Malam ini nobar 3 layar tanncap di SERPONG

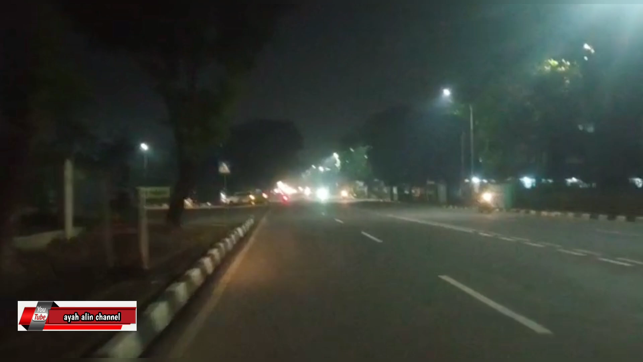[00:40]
Masih wilayah Tangerang Selatan, Batam Indah. Mau ke lokasi Layar Tancap. Nah, ini gedung DPRD. Gedung ya guys.